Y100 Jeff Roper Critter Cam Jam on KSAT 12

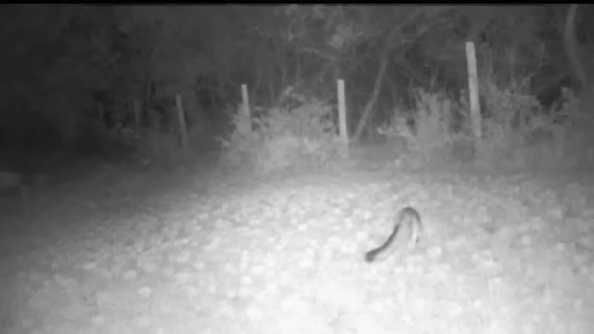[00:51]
Foxy. Foxy lady. When I do see the fox, I just imagine that it's a foxy lady. And, of course, the raccoons came down. Hey, hey, this is actually a possum. That's Pepe Le Pew. Glorified rats.
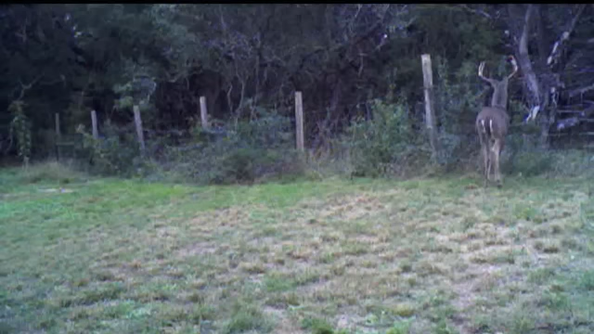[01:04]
And the deer jumped the fence. And this, I have no idea what this is. I have no clue.
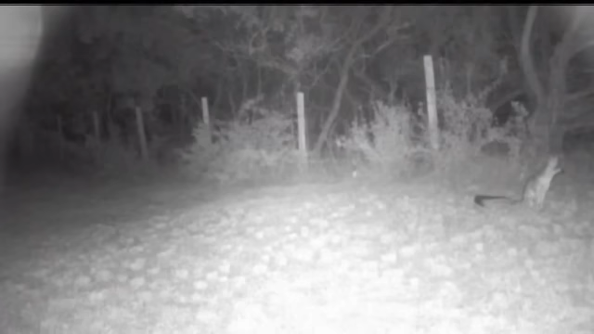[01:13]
Thank you, Jeff. There's my foxy lady out here in the distance.